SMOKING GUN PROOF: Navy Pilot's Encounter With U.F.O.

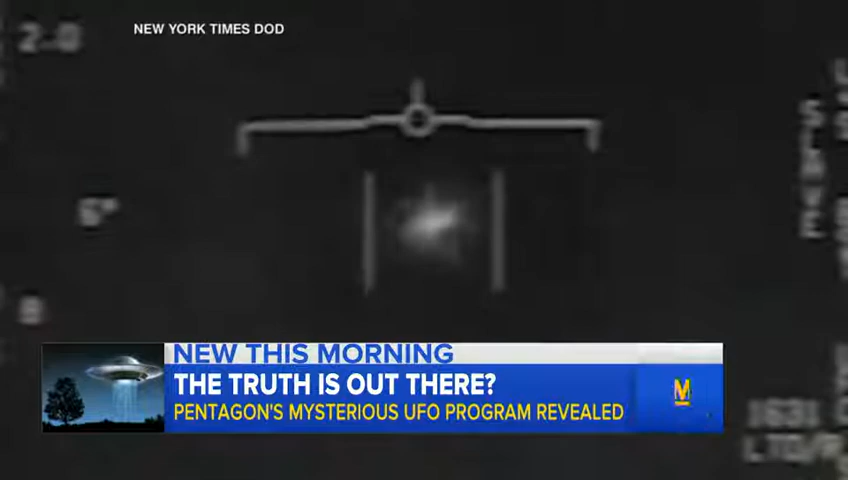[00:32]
100 miles off the California coast. I have never seen anything in my life that had the performance, the acceleration. Keep in mind, this thing had no wings.